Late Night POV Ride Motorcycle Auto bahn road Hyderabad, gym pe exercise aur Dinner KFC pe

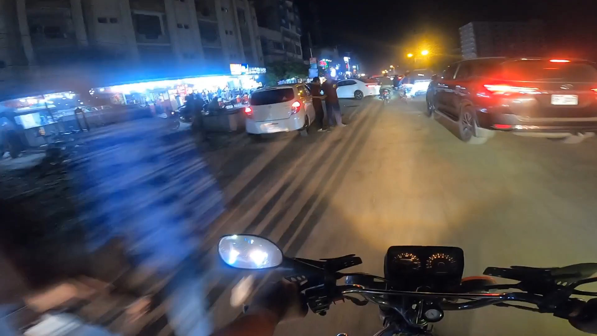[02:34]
ये PK होटल लेफ्ट साइड पे, ये भी काफ़ी अच्छा है होटल, लेकिन अभी तकरीबन 11:25 हो रहे हैं। 25-30 मिनट तो जिम में लग जाएंगे। तो 12 बजे KFC की मिड नाइट डील होती है शुरू, तो उसके बाद हम जाएंगे मिड नाइट डील पे। आज माइटी का दिल कर रहा है, आज माइटी खाएंगे, आज माइटी सिंगर। जिम भी बस आने वाला है।
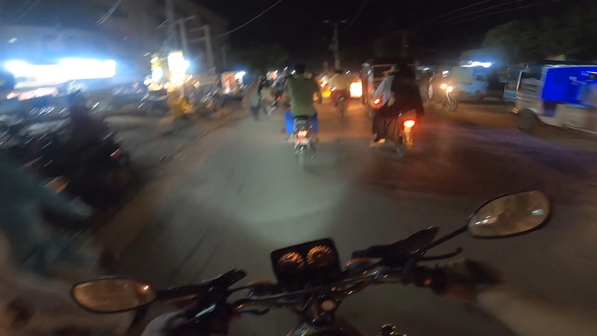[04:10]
और 11:15 बजे के बाद भी रश कम होता है, क्योंकि 11:30 बजे से लेकर 12:15 तक रश नहीं होता, और वैसे भी 12:30 बजे बंद हो जाता है।
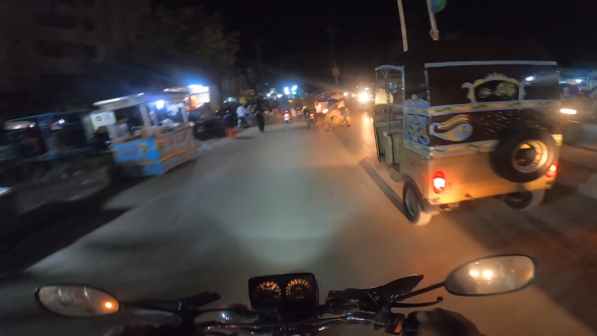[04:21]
ये हमारा जिम आ गया है और यहाँ पे हम बाइक करते हैं पार्क।
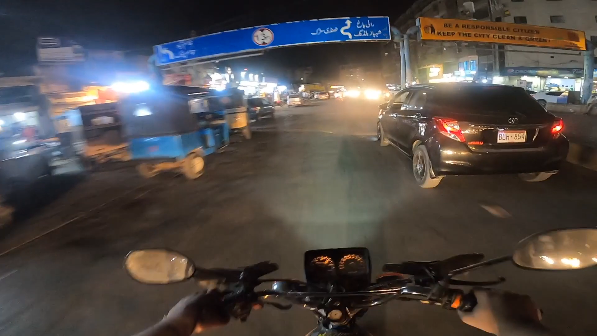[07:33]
ये हम गिदू चौक की साइड पहुंचे हैं अभी, तो थोड़ी देर में हम KFC पहुंच जाएंगे।
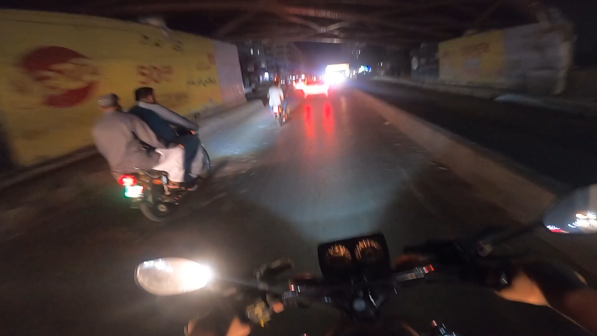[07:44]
ये गाइस हम अभी एग्रीकल्चर कॉम्प्लेक्स पहुंचे हैं, तो अभी टाइम हुआ है 12:10।
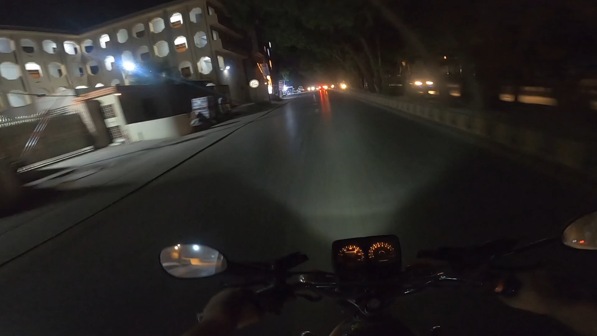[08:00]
यहाँ से गाइस मैंने यू टर्न किया है और बिल्कुल सामने ये ओडियस हॉस्पिटल, राइट साइड पे न्यास स्टेडियम
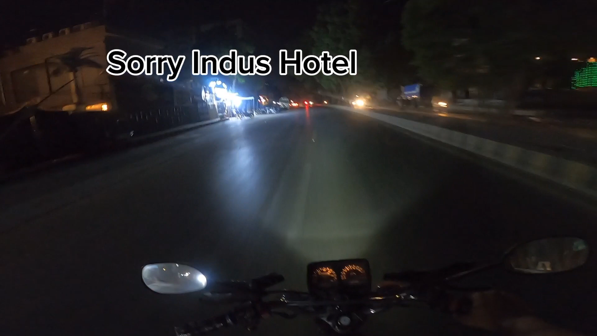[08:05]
और ये मैक्स बजट और उसके साथ ही KFC।
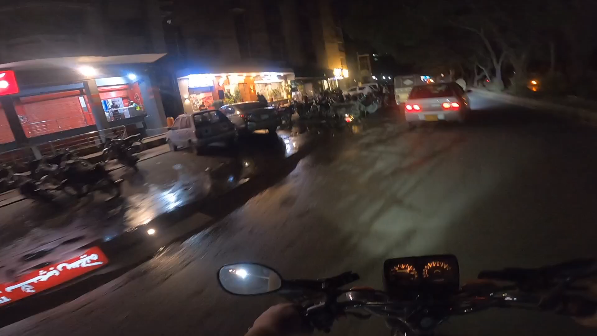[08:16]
लेकिन ये KFC की क्या हालत हो गई है, सारा नाले का पानी है यहाँ तो।